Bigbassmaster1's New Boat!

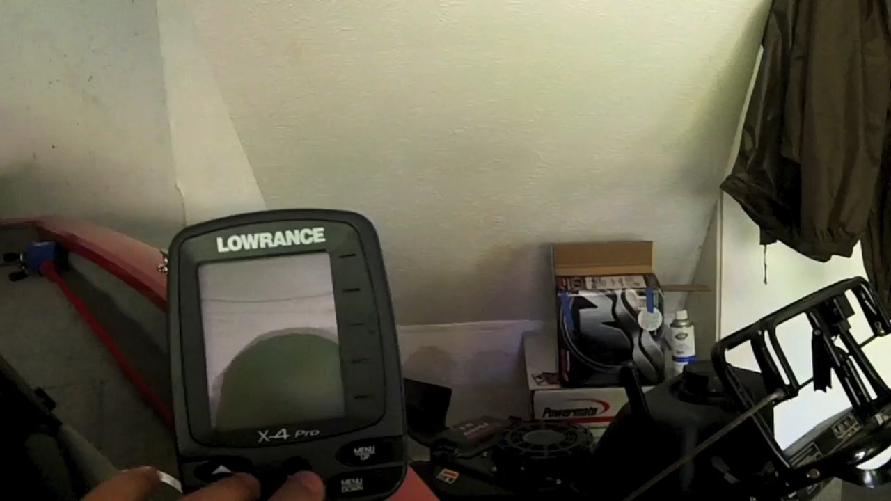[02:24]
though until we do pretty basic pretty much all this is going to show you is
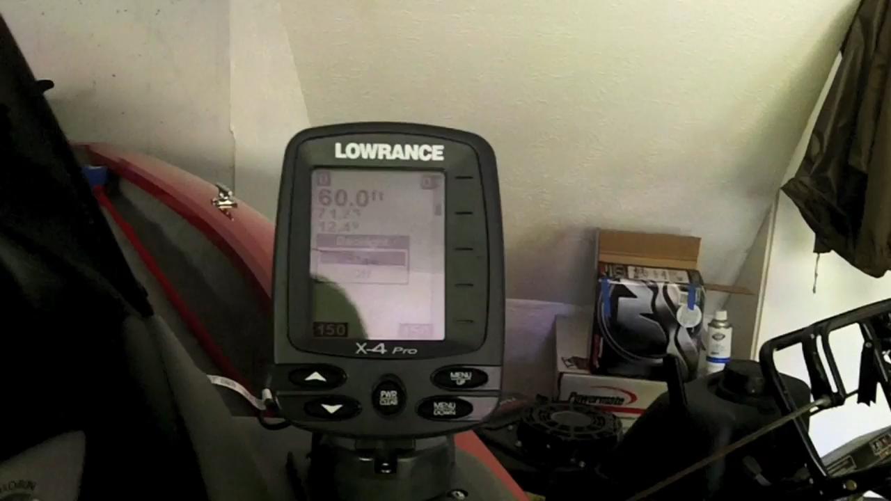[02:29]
On screen: depth 60.0 ft
structure and we're
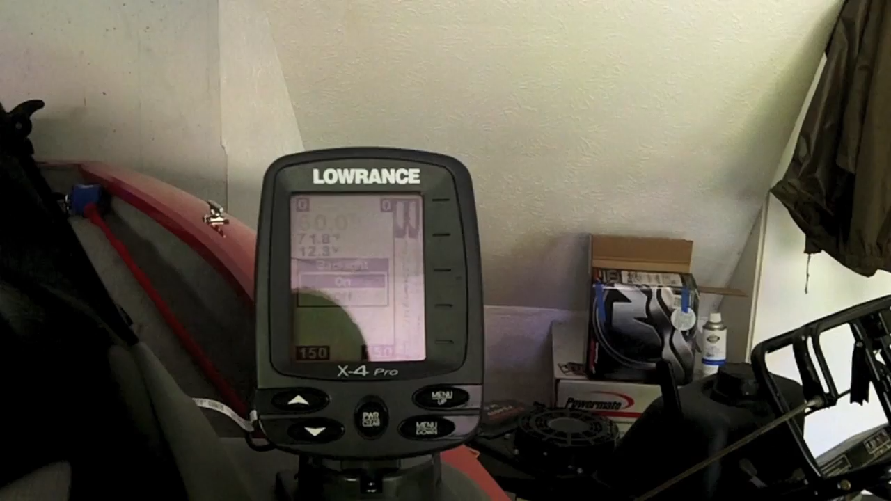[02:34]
actually pretty much all it's going to show you is the depth and the temperature maybe a little bit
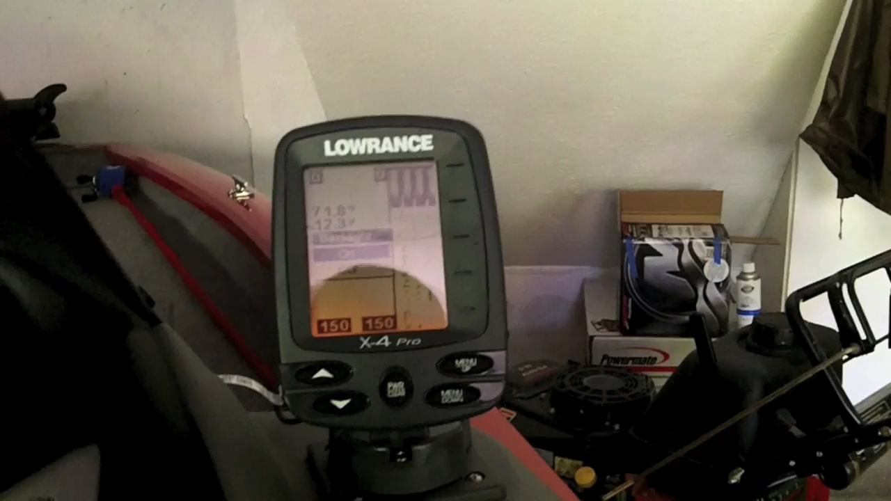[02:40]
of structure pretty much no fish bait it's too basic for that but
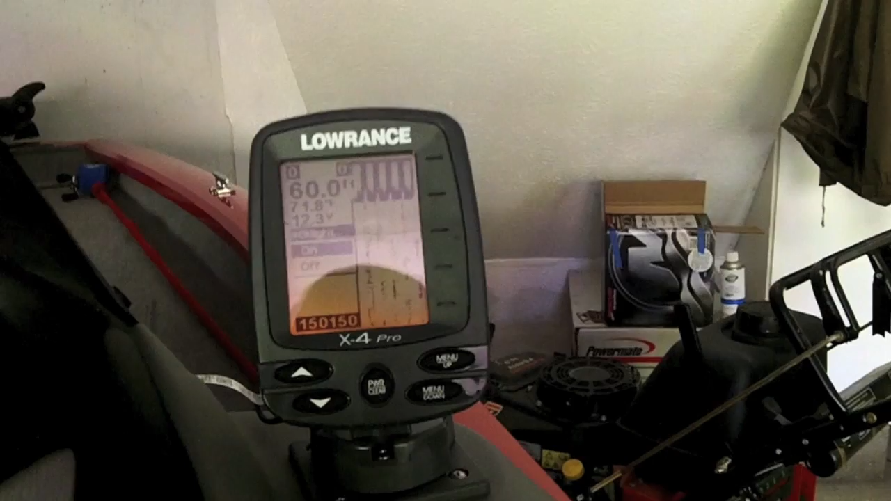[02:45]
it'll work until we get a new one I think it's only like an $80 fish finder it's
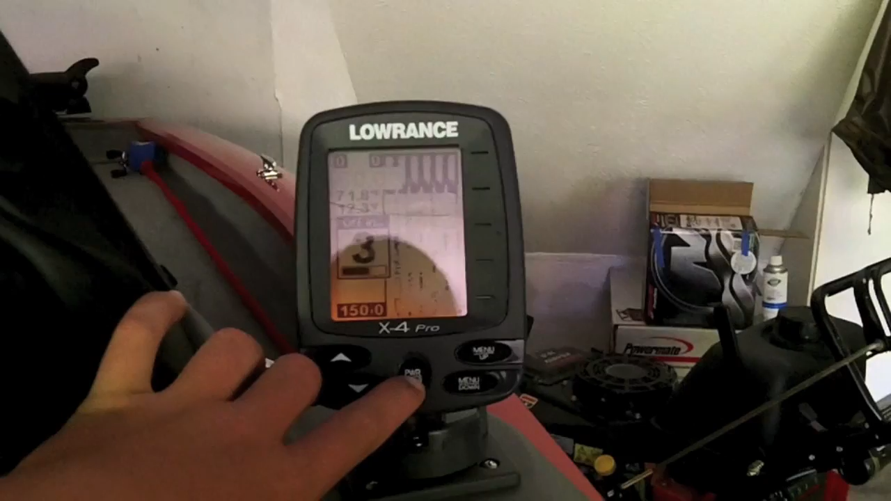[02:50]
a Lebrant's X4 Pro got a little cup holder right here your